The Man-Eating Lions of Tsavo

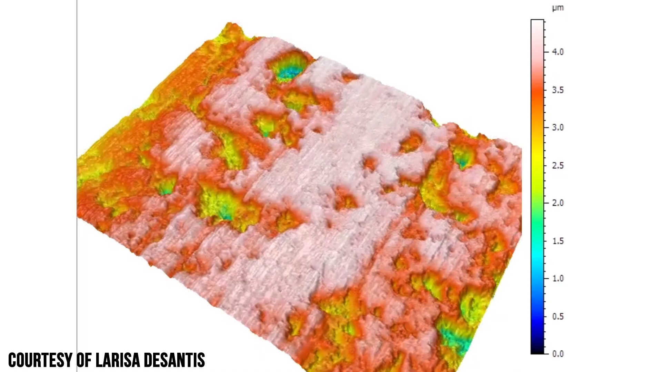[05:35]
The microware essentially will capture the
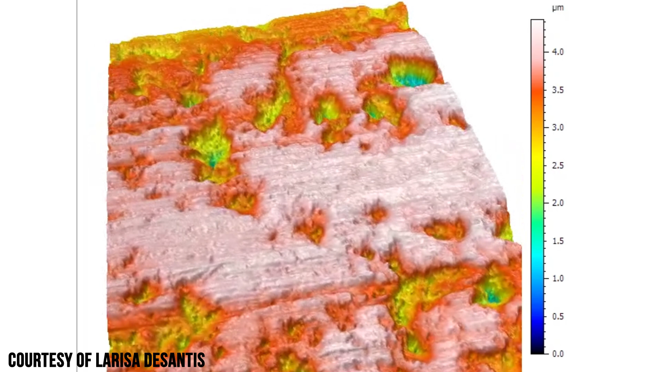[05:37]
diet of the animal over the past few days to weeks of its life, so we can get some idea of it whether it was sort of eating lots of flesh or sort of more generalized,
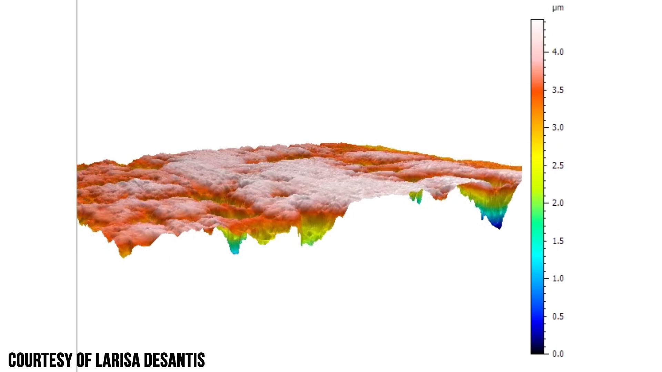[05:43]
like lions are today, or if it was sort of concentrating on eating lots of bone, much like hyenas.
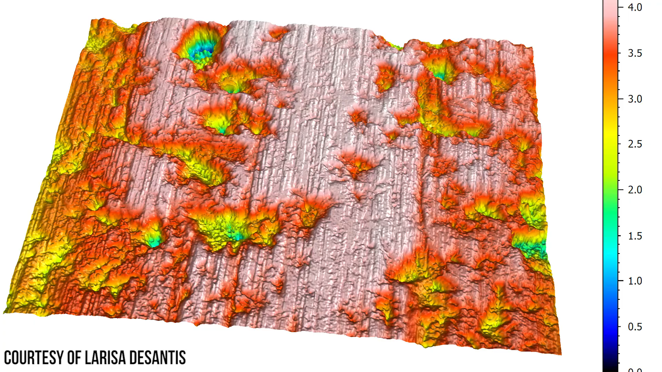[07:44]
And so we can actually look at 100x magnification even higher and capture all of the details. Wow. And quantify that in three dimensions. So we're not actually going to know today the answer to this burning question.